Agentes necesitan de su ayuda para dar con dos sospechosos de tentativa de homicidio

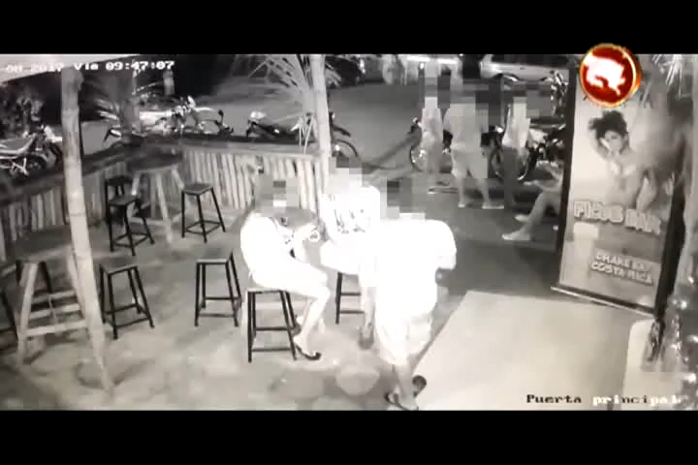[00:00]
Agentes del organismo de investigación judicial destacados en la oficina regional de OSA solicitan la colaboración de la ciudadanía para identificar a dos hombres y ubicar un carro tipo taxi,
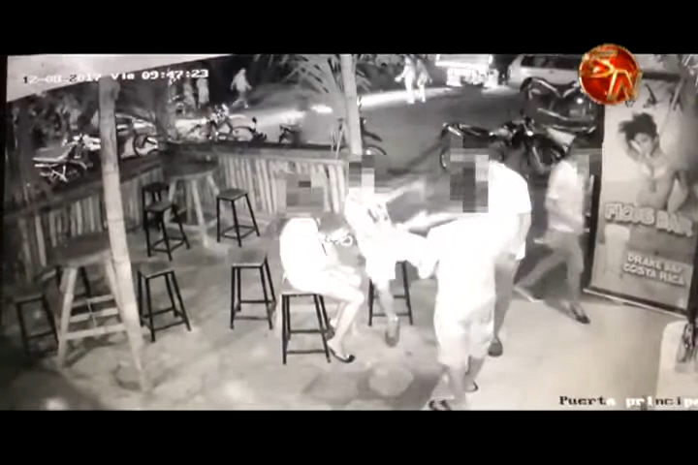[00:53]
impactándolo en una en la espalda. Los sospechosos salieron corriendo del bar y se dieron a la fuga en apariencia en el carro tipo taxi, que sería el mismo en el que llegaron. En el video se aprecian según la hora del mismo que al ser las 9.47 de la noche pasa el taxi y minutos después se observa a los dos masculinos que van corriendo hacia el bar donde estaba el ofendido.
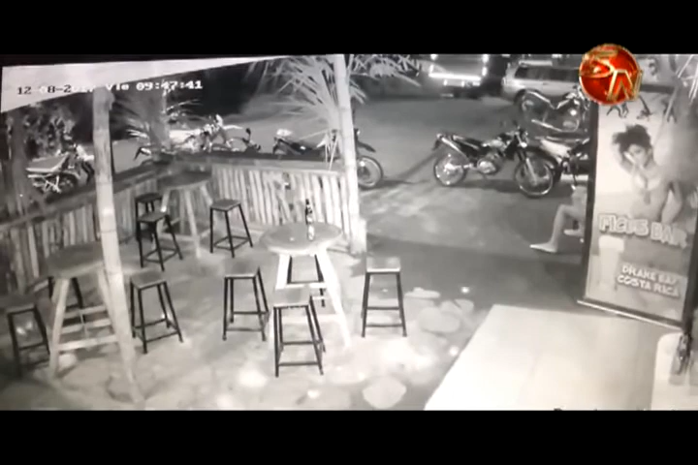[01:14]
Hacen los disparos y luego salen corriendo para darse a la fuga. Los investigadores del OIJ de OSA solicitan a la ciudadanía que cualquier información que puedan brindar es indispensable que se comunique a la línea 808-645 o al WhatsApp 8-8-645 del Centro de Información Confidencial del OIJ.